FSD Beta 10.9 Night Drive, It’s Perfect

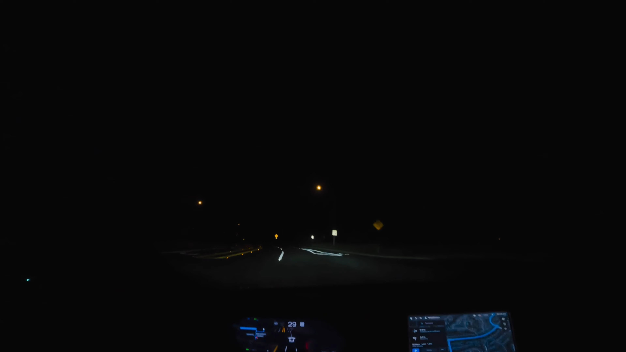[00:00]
Hey YouTube, Willyman here. We're going to be doing some more testing tonight with FSD Beta 10.9. Hope you guys enjoy the video. So we've got a little pre-mapped route. We've got a few different destinations.
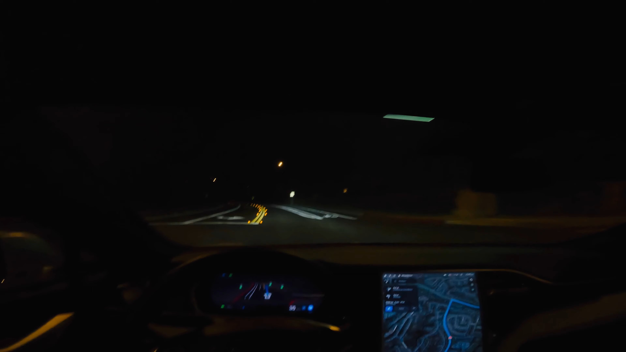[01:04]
Not bad. Not bad so far. We're maintaining the lane very nicely. It is dark. It's about 10 50 p.m. So not a lot of vehicles on the road which is great from a safety standpoint in case there are any issues.
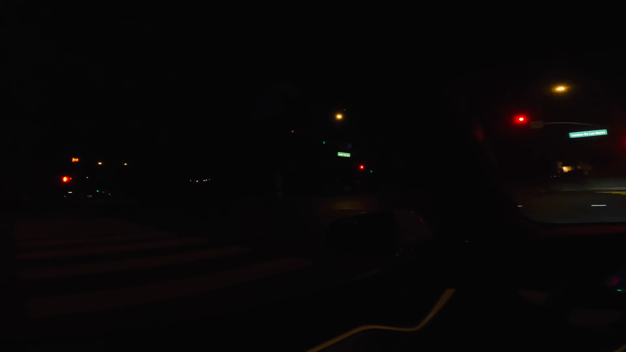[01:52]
But because we have vehicles coming from both directions. Some lights that way. A vehicle just passed in front of us from the opposite. It's going out and did its thing. Perfect. Okay. So we've got a roundabout coming up here. In about two tenths of a mile.
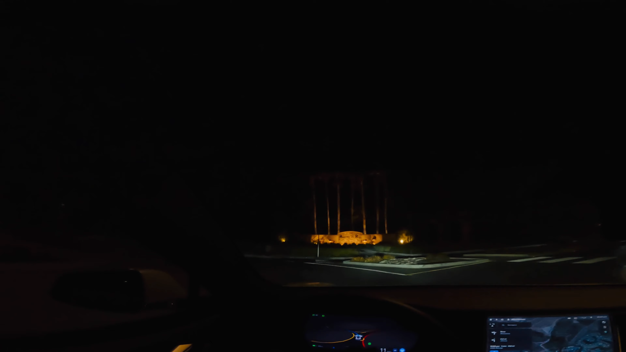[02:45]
Three miles an hour. Coast is clear.
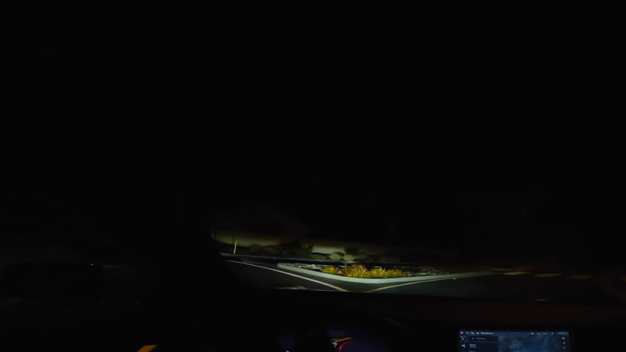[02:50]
The Tesla is turning making this roundabout. Slowing down. It's figuring out what am I doing. Okay, I thought I was gonna have to tap the accelerator pedal but I was not. It figured it out. Perfect. Okay. And then in 300 feet we'll be making a left turn to our first destination.
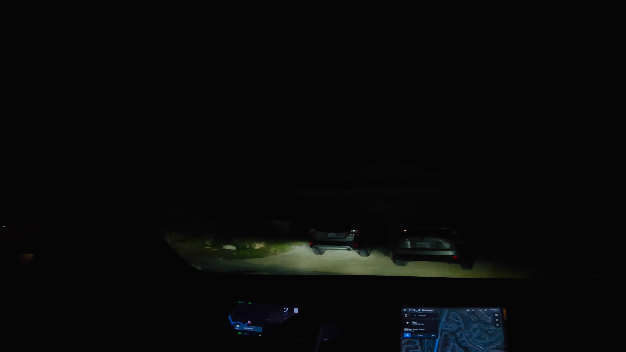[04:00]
I'll take... I'll be taking over. Okay. There we go. Car registered that we've completed. And arrived at our first destination. And it has now set up.
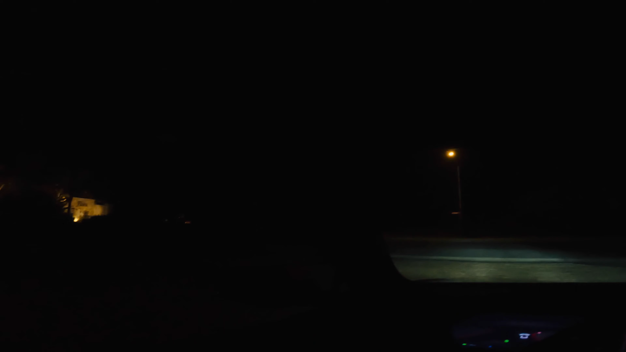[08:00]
All right, here's another stop sign. There's no limit line here that I can really see, other than the edge of the street, so Tesla's pulling out. Okay, did that nicely. And we're gonna go back on this same roundabout. Final time.
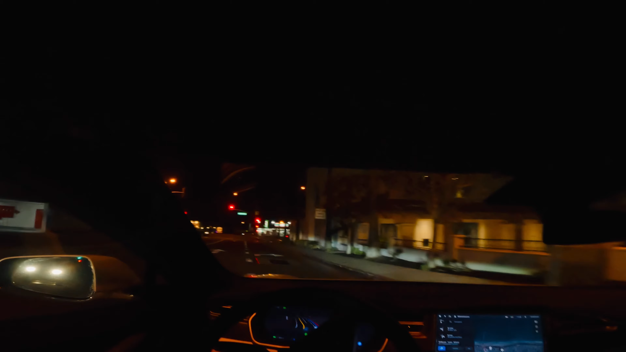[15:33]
Okay. Is it going to do it? And we really need to get over to the left. Oh God, you're close to that curb. So it's turning the turn signal on. Okay. Okay. Almost came to, okay. What's going on? So it wants to go left. It needs to go left. Okay. And what's, what's it, what's it doing? Okay. Well, it went straight in a right turn only lane. So that was not great.
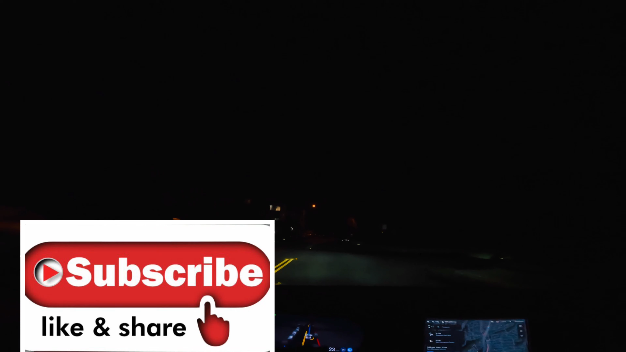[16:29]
Nice stop at that stop sign.
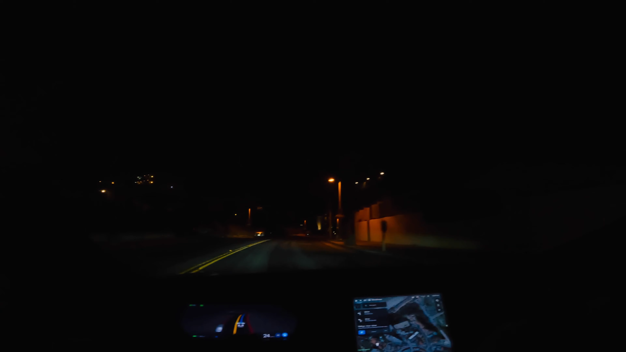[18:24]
Okay. So it did miss the turn. It was supposed to turn right there. It did not. So it is rerouting us to make a left here. So I think the combination of that vehicle. And that pedestrian crossing the street. Definitely confused FSD beta for lack of a better term. But good thing it automatically routes.
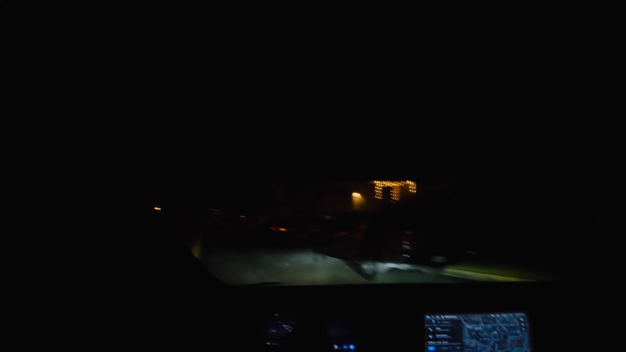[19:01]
This is almost a U-turn. Not quite a U-turn. But it almost is a U-turn. Wow. It did that nicely. Yeah. You can see where it's at. Okay. So now we have a straight shot into the street across from us. So we're going to have to look left and right. Make sure it's clear on both sides. Which it is. I don't see any vehicle. Because we want to stay to the right of this island.